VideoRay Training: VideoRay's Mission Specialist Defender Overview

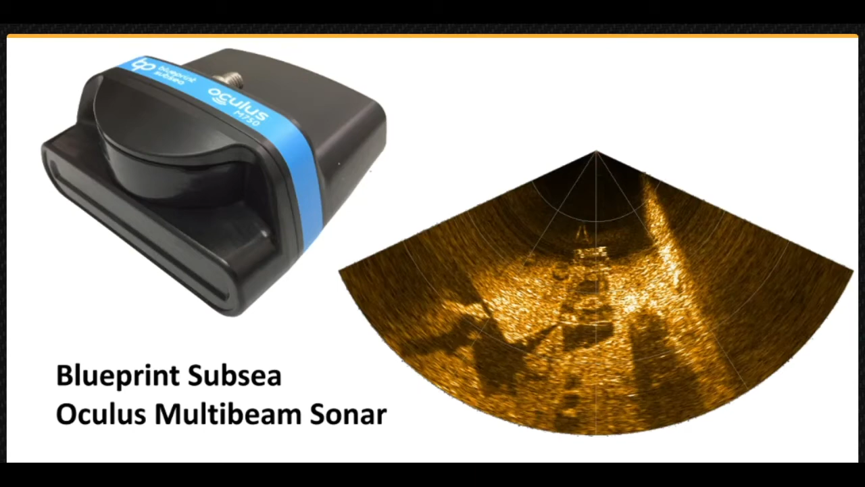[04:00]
or looking upward when inspecting a ship's hull or underside of a floating pier. The Enecden Rotating Manipulator includes five different sets of jaws, including a cutter.